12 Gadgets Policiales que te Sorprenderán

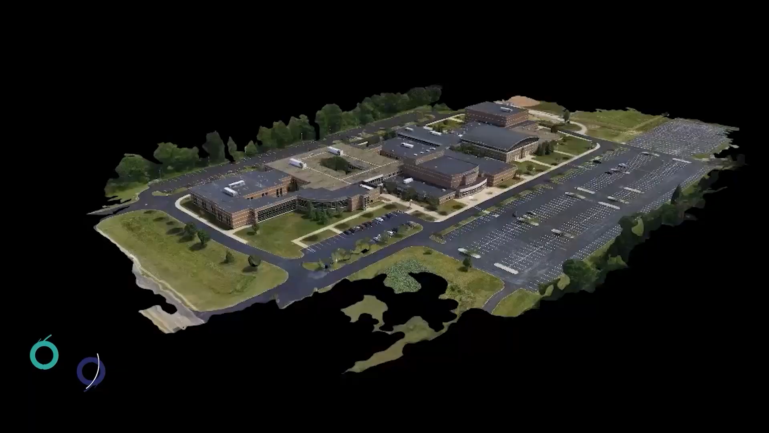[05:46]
Excipio Excipio es una herramienta ultraportátil para fotografía aérea, videografía y topografía.